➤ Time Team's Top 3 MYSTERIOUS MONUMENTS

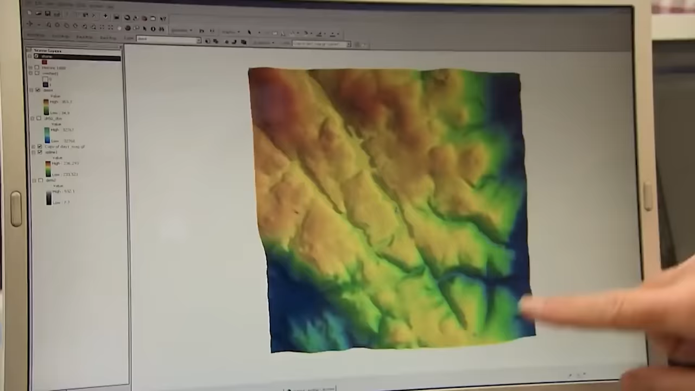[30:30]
This 3D model shows the landscape setting really well, doesn't it?
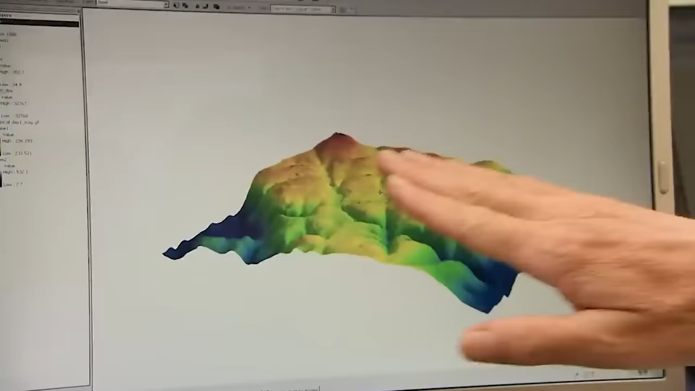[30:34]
If we're going to understand what was going on here, we need to establish what the place looked like in prehistoric times.